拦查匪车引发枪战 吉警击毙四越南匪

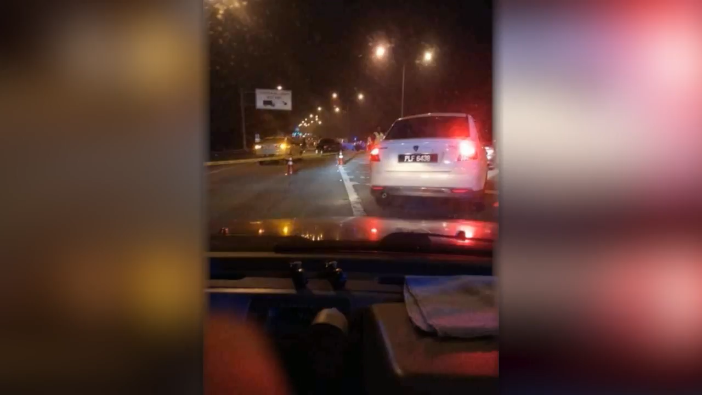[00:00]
北海居林大道清晨时分上演惊险的警匪追逐战，吉打警方凌晨3:05接获投报，一辆可疑宝腾赛加涉及鲁乃一带的抢劫案和破门行窃案。